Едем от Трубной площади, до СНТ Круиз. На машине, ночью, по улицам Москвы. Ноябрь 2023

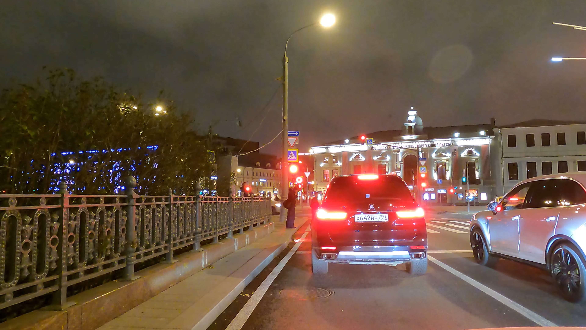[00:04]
И сегодня очередной час поездок по Москве. Я таксую, вы любуетесь архитектурой Москвы или чем-то другим, кому что нравится. Итак, стартуем с Цветного бульвара, выезд на Трубную площадь. И дальше по маршрутам, как скажут клиенты.
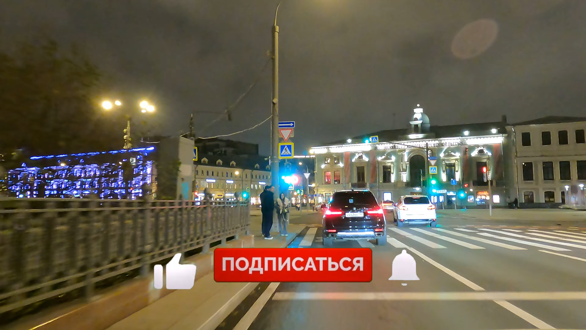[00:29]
Ну, пока едем на первый заказ, не забудьте подписаться и поставить лайк.